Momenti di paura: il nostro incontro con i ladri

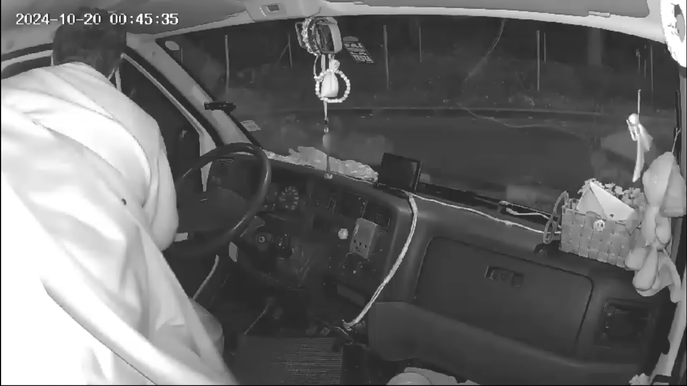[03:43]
quindi la notte è molto difficile vedere all'interno dell'abitacolo se ci sia qualcuno o meno se voi vede che se ci sia qualcuno devi andare davanti la parte anteriore allora riesce a vedere perché giustamente il vetro è chiaro ma la parte laterale sia dalla parte di guida che dalla parte del del passeggero è molto difficile vedere all'interno ho abbassato leggermente il finestrino c'era effettivamente questo questo tizio questo malintenzionato che trafficava
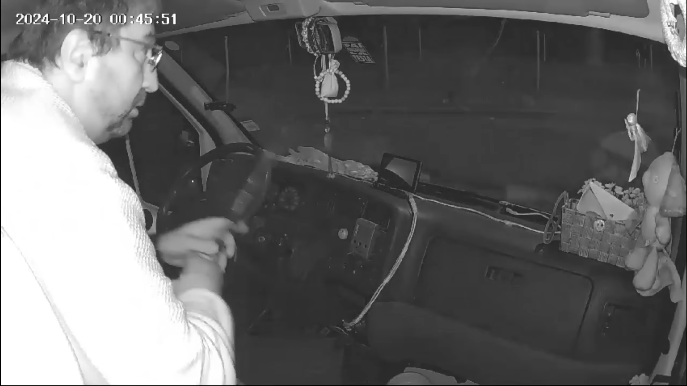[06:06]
fuggito ha fatto il giro del camper dalla parte laterale è passato alla parte anteriore